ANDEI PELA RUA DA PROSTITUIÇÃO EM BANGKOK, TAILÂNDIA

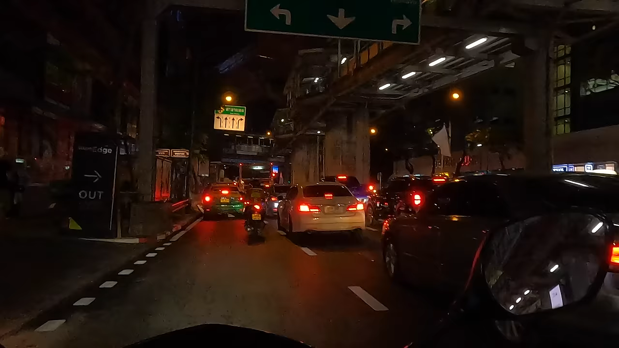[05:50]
E vamos ver o que que tem por aqui, né? Porque de moto você consegue explorar melhor a cidade. Porque você para onde você quer, vai andando quando você quer.
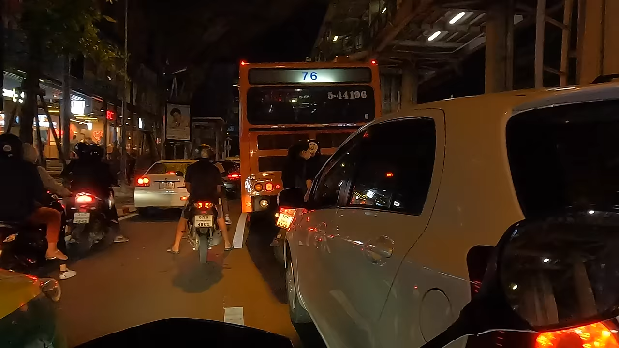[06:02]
Mas o trânsito aqui é sinistro, pessoal. É algo assim, fora do normal.